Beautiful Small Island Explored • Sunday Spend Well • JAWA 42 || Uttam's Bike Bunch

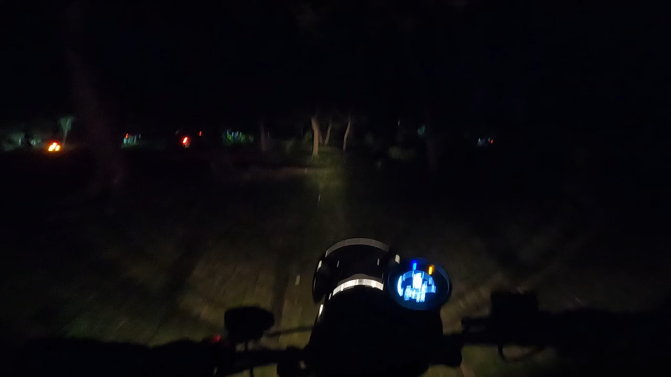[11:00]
भाई जगह देखो कहाँ आ गए। ओ कहाँ आ गए रे भाई, गलत जगह घुसा दिया।
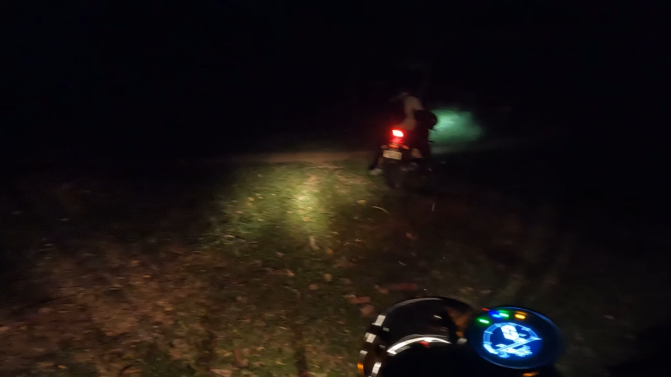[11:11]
चक्का स्लिप कर रहा है इसका।